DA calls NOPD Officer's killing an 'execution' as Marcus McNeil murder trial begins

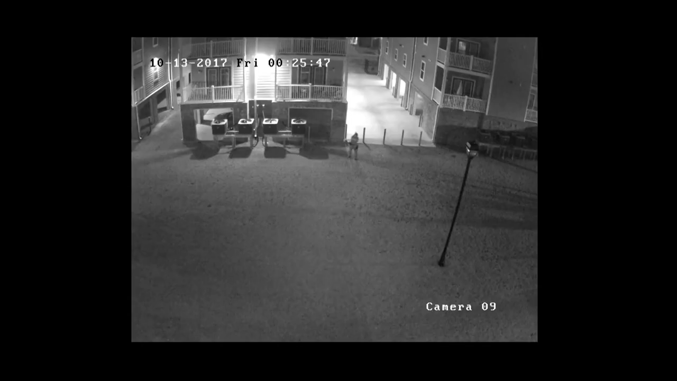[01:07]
When McNeil approached him, he ran, according to the opening statement delivered by District Attorney Jason Williams. In the ensuing scuffle, McNeil used his taser.